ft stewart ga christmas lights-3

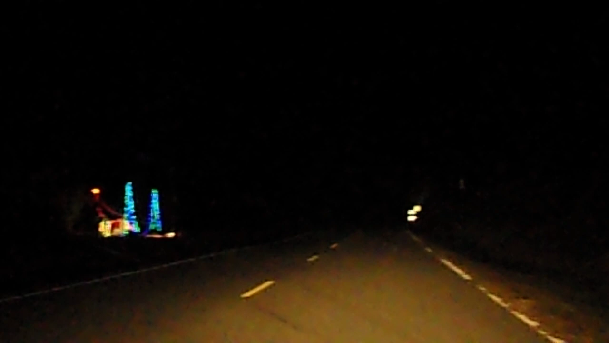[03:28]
There you go. I got it. Look at that. That's a helicopter.